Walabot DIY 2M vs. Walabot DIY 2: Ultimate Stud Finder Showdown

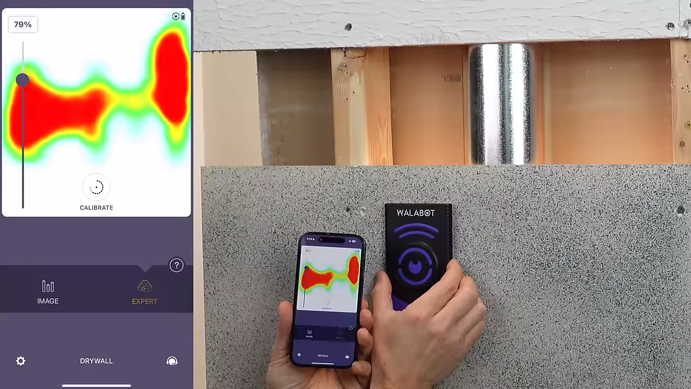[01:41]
However, if you feel like you can benefit from the expert mode and that radar picture of what's behind the wall,